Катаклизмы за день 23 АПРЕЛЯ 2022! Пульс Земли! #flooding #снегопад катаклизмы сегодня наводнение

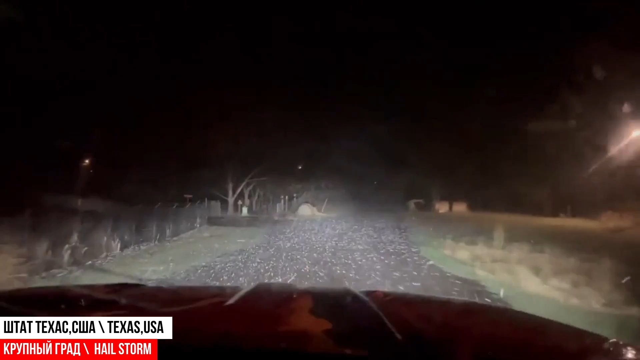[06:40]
Размеры градин достигали 5 сантиметров в диаметре. Выпадение града было зафиксировано в 10 часов вечера. Как отметили очевидцы события, стихия буйствовала около 10 минут. Сейчас сказать сложно, какой нанесен ущерб, оценку еще не проводили, но он точно будет, так как град выпал довольно крупный, ждем обновления информации.